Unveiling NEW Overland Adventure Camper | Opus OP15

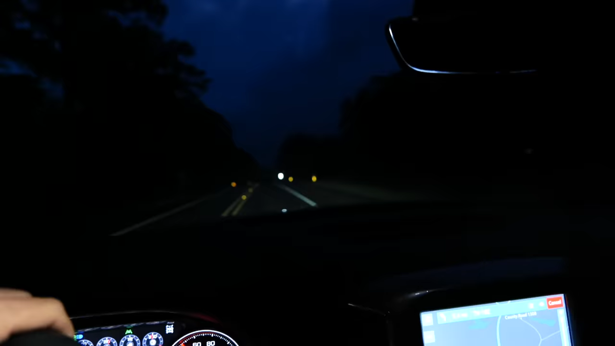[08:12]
we're in the dark apologize we're getting there though the rain has cleared up and i just stopped at uh brookshire's